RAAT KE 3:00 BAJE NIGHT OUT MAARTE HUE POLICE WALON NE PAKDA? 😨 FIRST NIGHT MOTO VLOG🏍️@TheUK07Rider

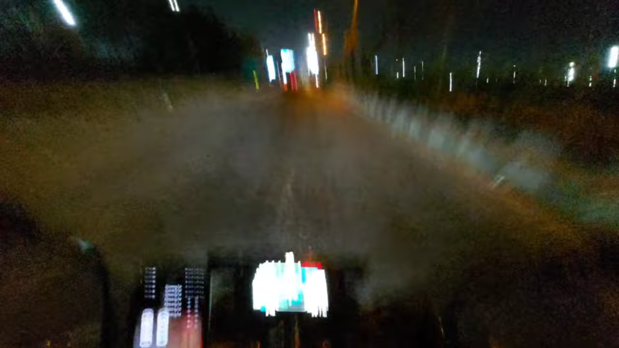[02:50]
तो वहाँ से तो बिल्कुल सीधी रोड है, उन रोड पे हम भगा भी सकते हैं, लेकिन इन रोडों पर दरार इतने सारे गड्ढे हैं।
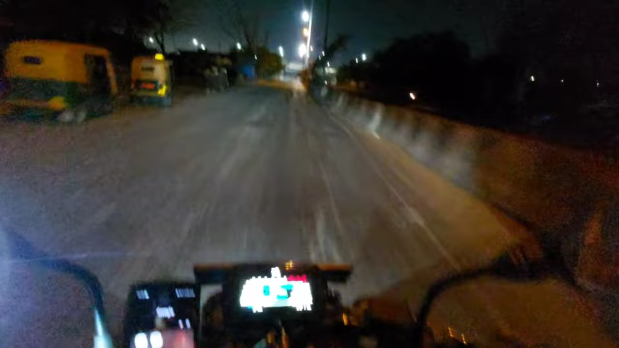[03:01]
देख लो गाइस कितने गड्ढे हैं।
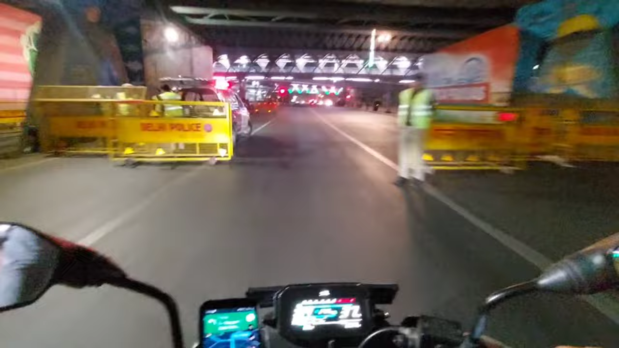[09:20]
गाइस देखा आप लोगों ने, दिल्ली पुलिस हमारी सेवा के लिए हमेशा तैयार रहती है। बस डॉक्यूमेंट सारे रखे नहीं तो तोड़ती बराबर है।
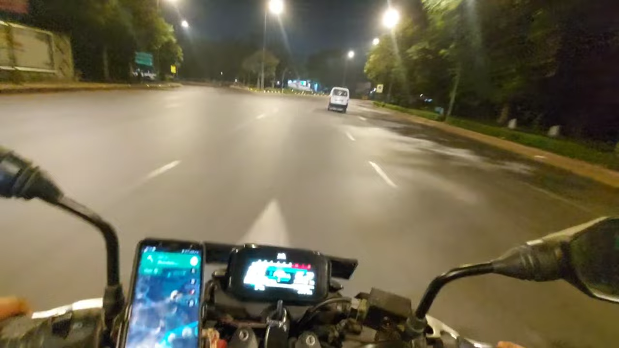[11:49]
गाइस हम बस पहुंच गए इंडिया गेट।
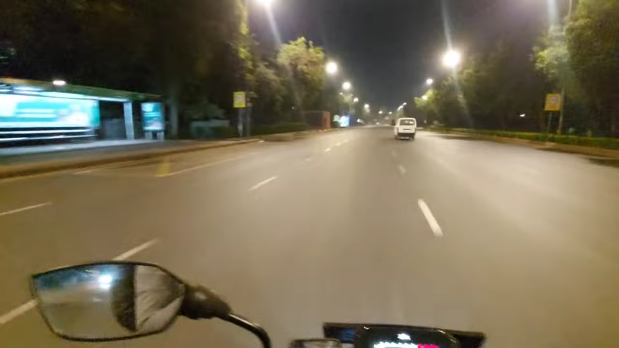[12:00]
बस कुछ ही समय में इंडिया गेट हमारे सामने होगा। सो गाइस ये है हमारा वन एंड ओनली, वेरी सी
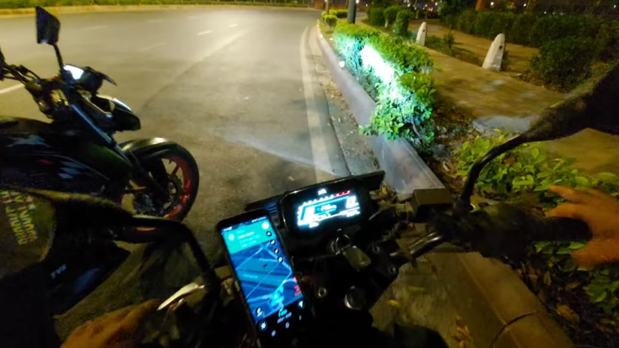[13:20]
सो गाइस हल्की सी दिक्कत आ गई थी, अब हम आ चुके हैं इंडिया गेट।
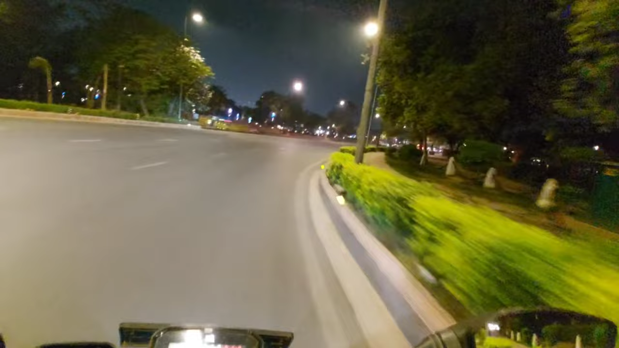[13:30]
दिख जा कहाँ है।
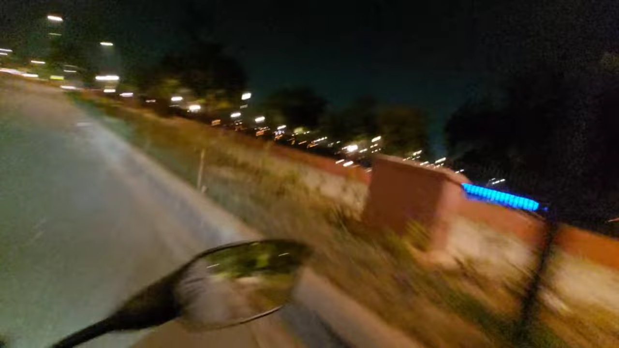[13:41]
सो गाइस पता नहीं इंडिया गेट कहाँ छुपा हुआ है।
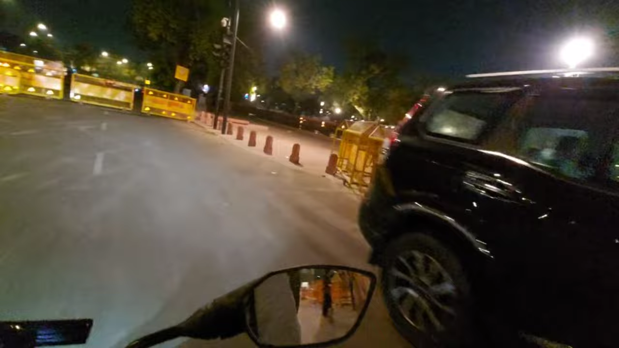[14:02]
तो गाइस ये देखो इंडिया गेट, लेकिन लाइट नहीं जल रही इसमें यार।
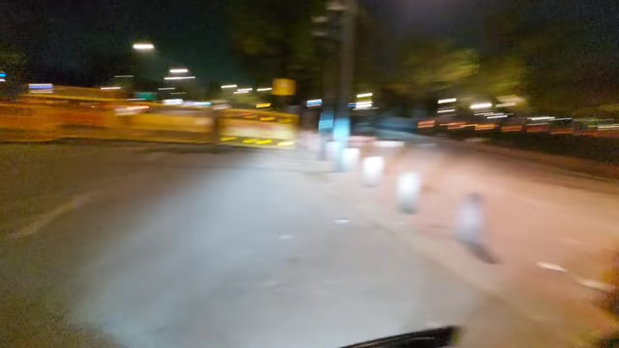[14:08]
तो गाइस फाइनली हम पहुंच चुके हैं इंडिया गेट, उस पीछे की साइड है इंडिया गेट, लेकिन आज लाइट नहीं जल रही, पता नहीं क्या है फील।
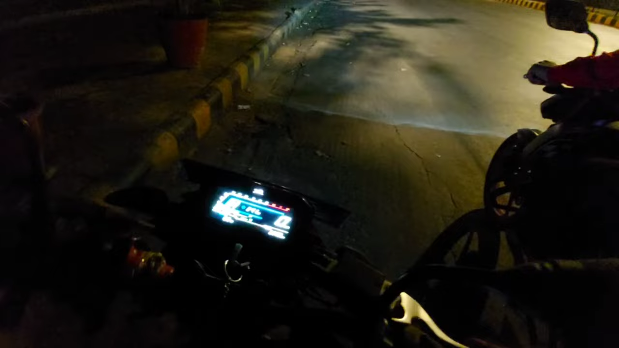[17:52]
इस दिन में कितनी रौनक रहती है, अभी देखो पूरा खाली पड़ा है।
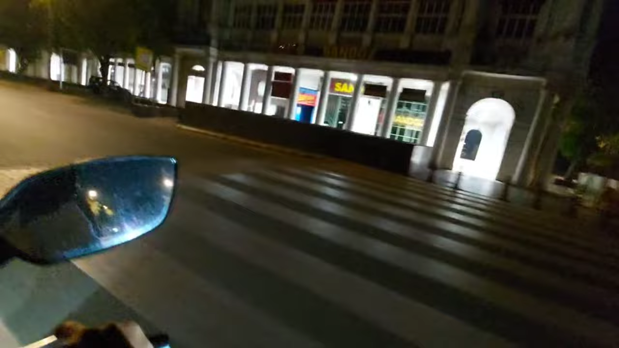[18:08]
अभी यहाँ वीडियो बना लो, कोई रोकने वाला नहीं है ना।